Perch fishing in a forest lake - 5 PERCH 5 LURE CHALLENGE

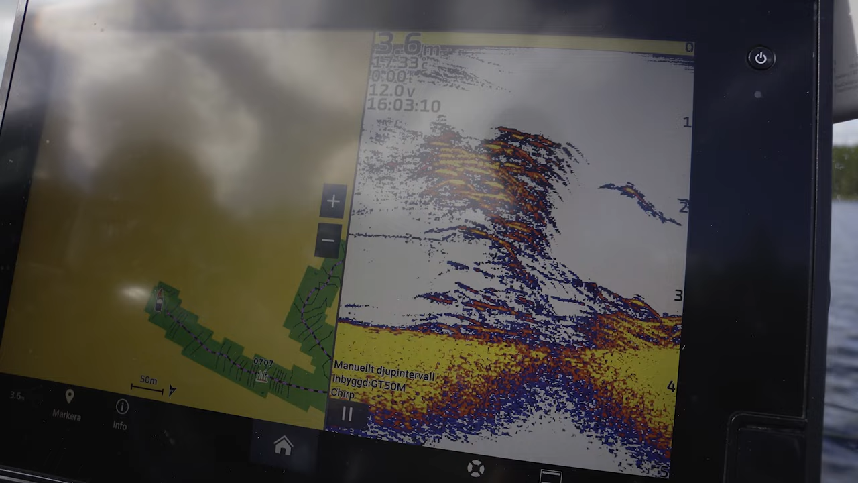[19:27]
I don't know if it's a small perch or white fish or whatever. But it's loads and loads.